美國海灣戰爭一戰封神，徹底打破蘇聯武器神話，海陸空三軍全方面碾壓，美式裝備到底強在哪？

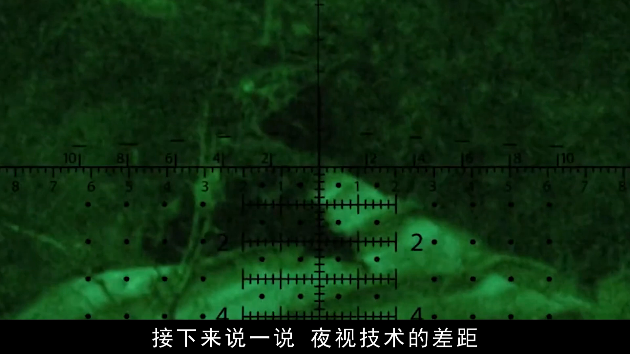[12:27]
下来说一说夜市技术的差距海湾战争之后苏制T2主战坦
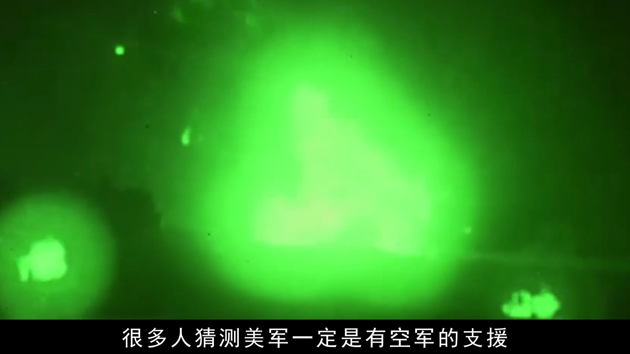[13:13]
军一定是有空军的支援其实不然苏制T72M还是输在了信息设备上美
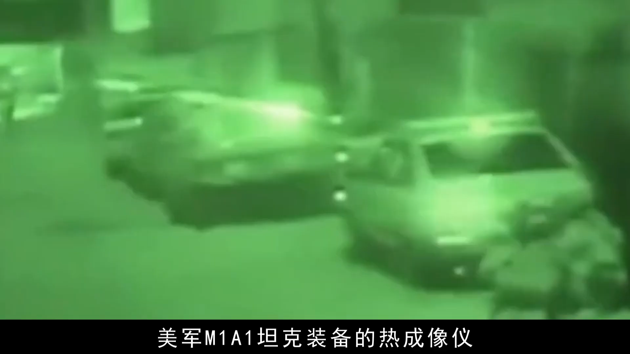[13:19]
军A1M1坦克装备的热成像仪在夜间或者烟雾条件下可以识别1500米内的目标探测距离更是高达